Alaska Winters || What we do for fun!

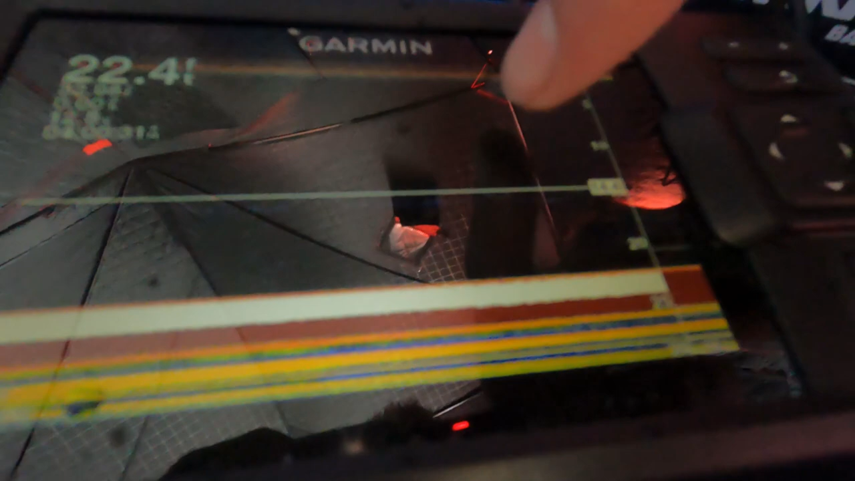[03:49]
And so if you see a bigger blip up above, you're going to bring your bait up, towards you jig it up to that point.